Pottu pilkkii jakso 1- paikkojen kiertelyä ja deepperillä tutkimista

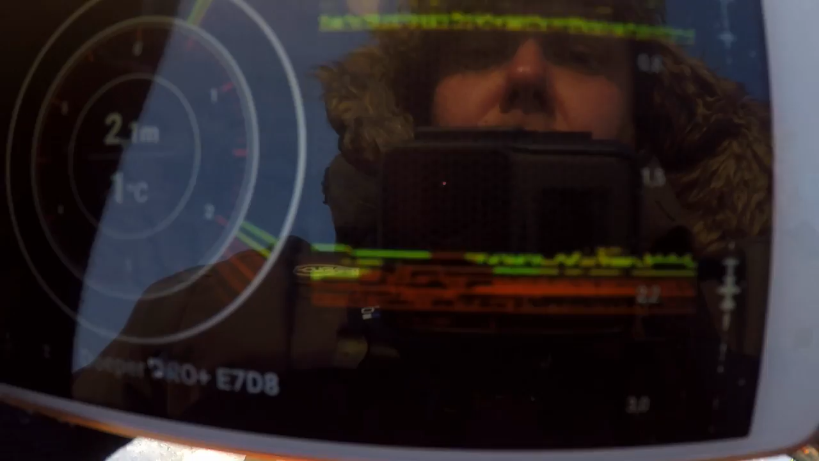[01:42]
Tuolla näkyy, niin pohjassa on aika paljon trafiikkia. Siinä on särkejä.
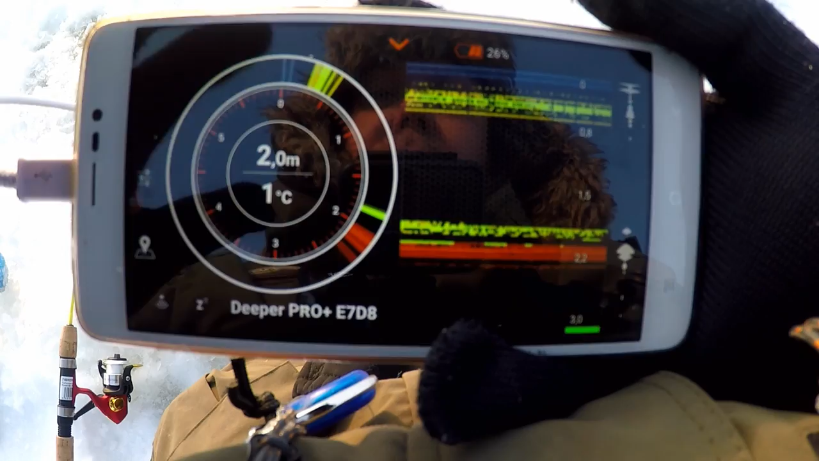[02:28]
On screen: depth 2.0 m, water 1°C
nyt jääkalastustila ja mulla on siinä
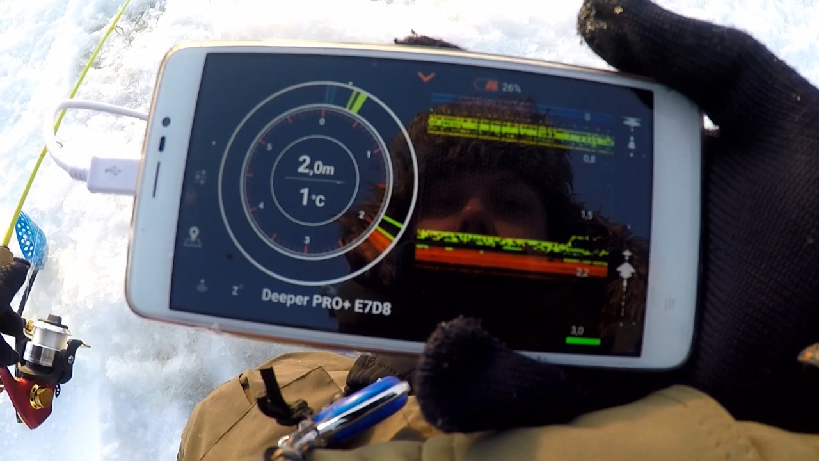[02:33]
On screen: depth 2.0 m, water 1°C
vertikaali jiki kiinni. Tuossa se näkyy se minun vertikaali, kun minä sitä nyt tuossa pompottelen. Ihan aliviiva siinä, niin siinä on jotta kalla.
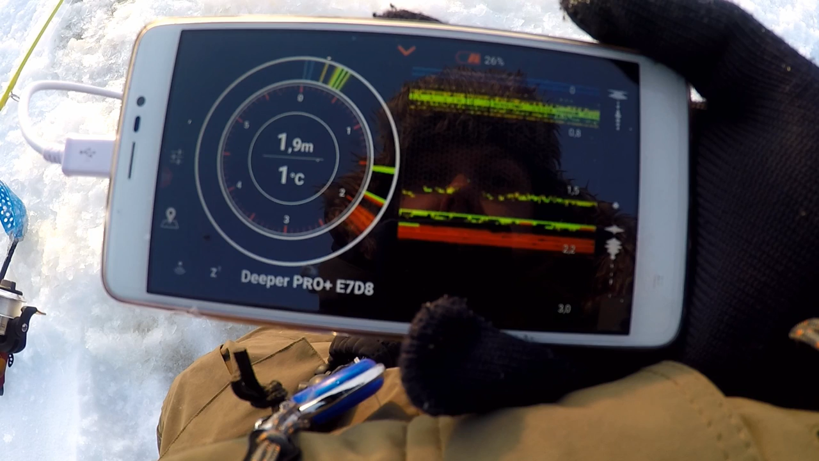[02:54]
On screen: water 1°C
Tuosta kun lähdetään nostamaan, niin
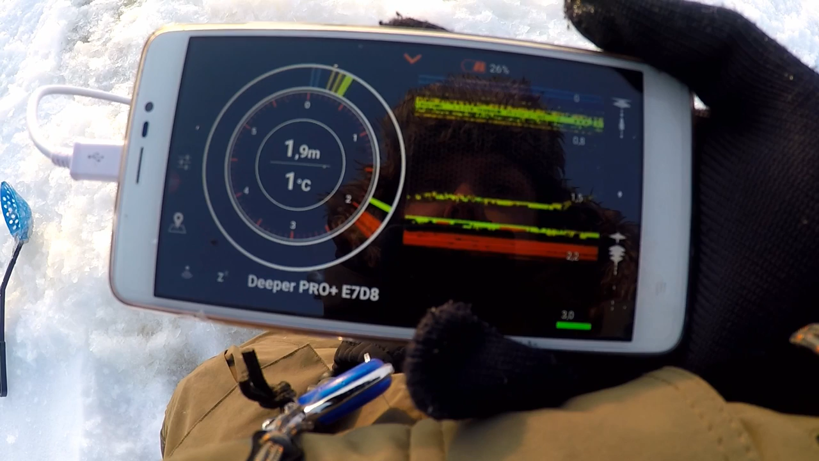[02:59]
On screen: depth 1.9 m, water 1°C
tekee tuommoista.
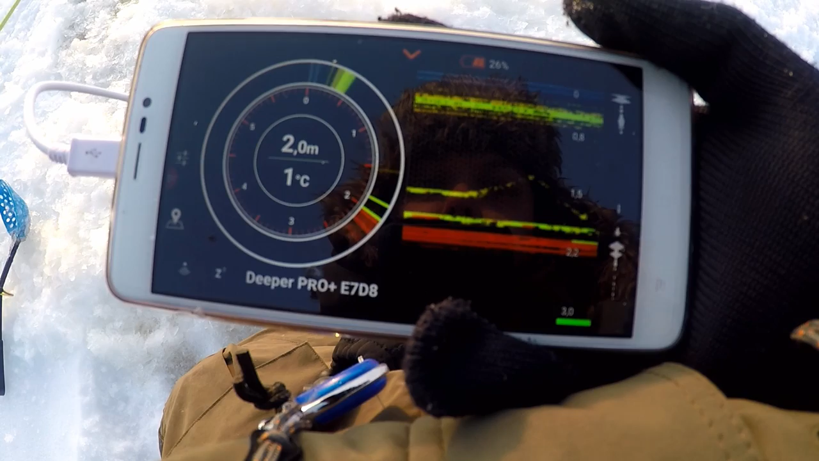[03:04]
On screen: depth 2.0 m, water 1°C
Näkyy, kun tuo viiva nousi. Noin. Sitten kun pidetään ihan paikalla, niin tekeepä tuommoista viipua. Siinä on alla aika paljon pientäkin kalloa. Nyt pidetään paikalla ja
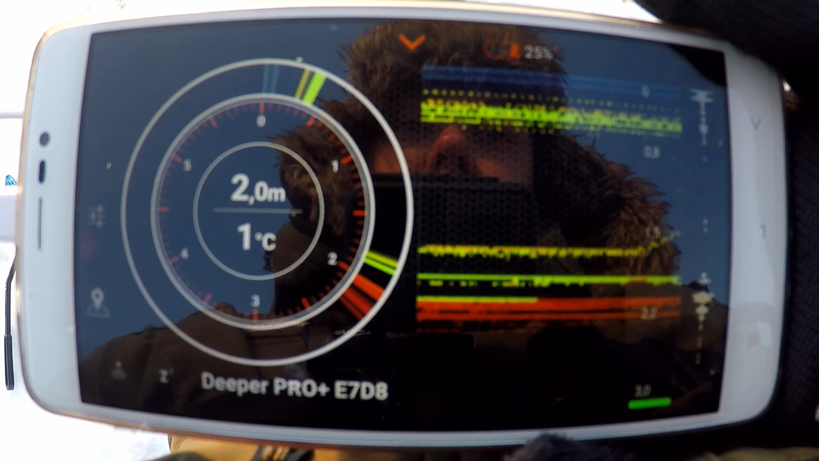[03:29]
On screen: depth 2.0 m, water 1°C
tuosta tehdään tuommoinen hallittu nosto.
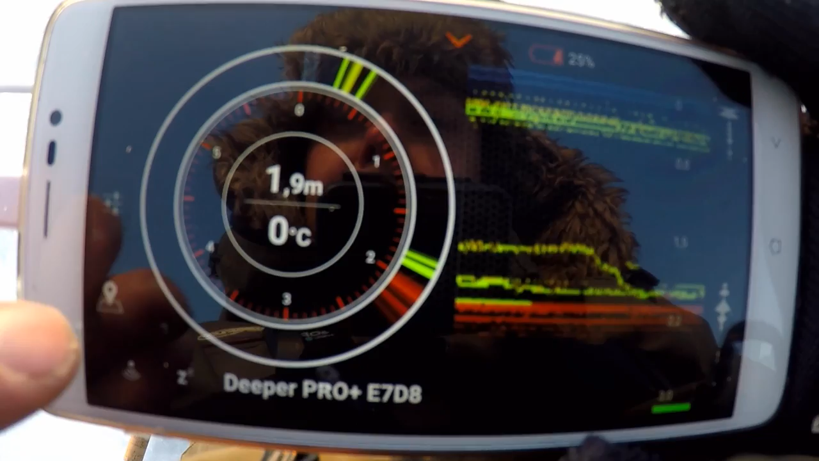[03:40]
On screen: depth 1.9 m, water 0°C
Sitten kun katsotaan, niin tuosta saadaan kartta esille.
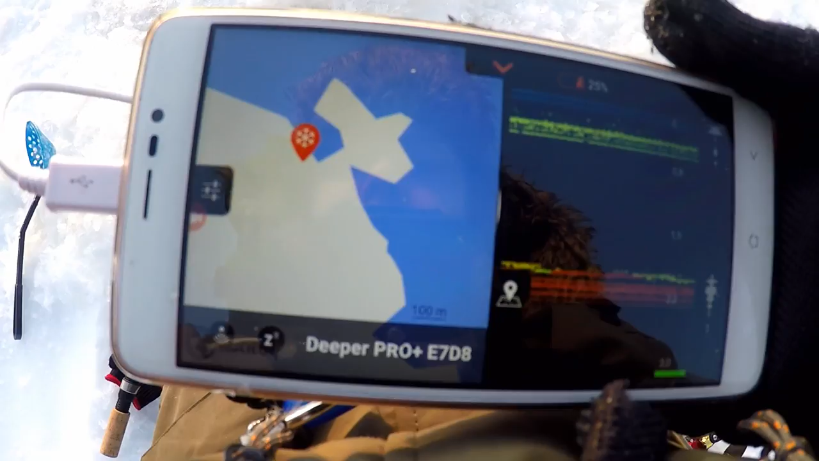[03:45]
Minä on nyt tuo oranssi reikä, eli tässä on tämä aktiivinen reikä, näkyy oranssina, missä tällä hetkellä ollaan.
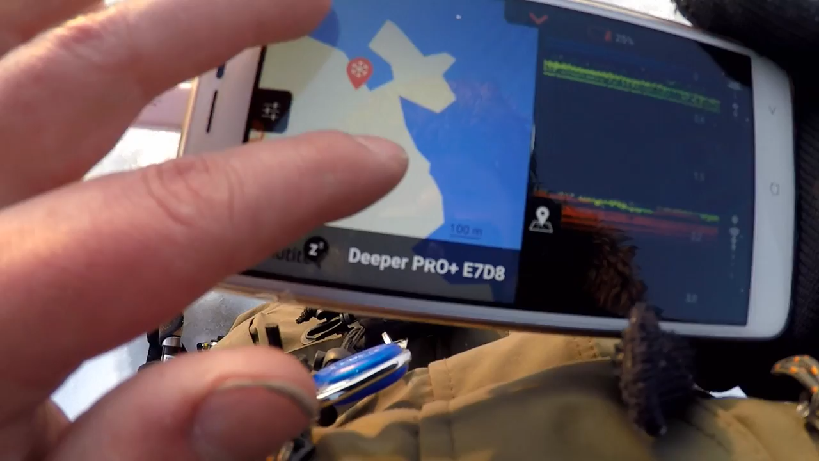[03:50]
Ja sitten kun minä tältä kartalta katson,
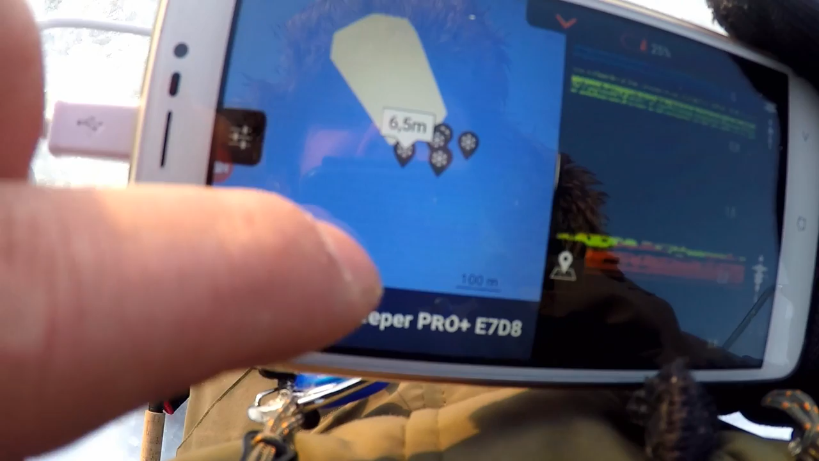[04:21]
Elikkä tuosta kun katsotaan, niin tuolla on ollut 6.5 metriä, 6.8, 5.9, tuolta käytti niitä kuhia kahtomassa,